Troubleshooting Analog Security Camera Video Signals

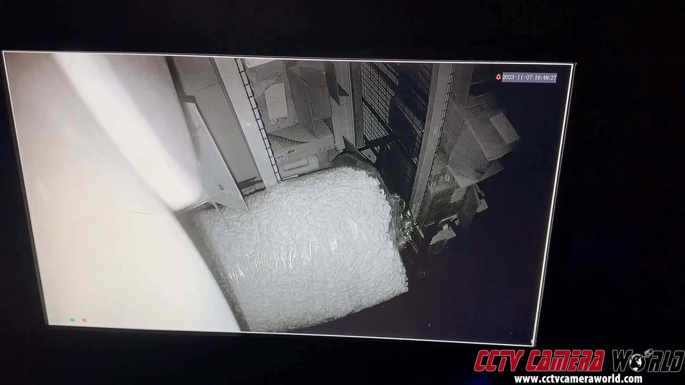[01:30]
So when you're bench testing a camera and you've got already your cable run and you're not getting this nice clear picture with our analog security cameras,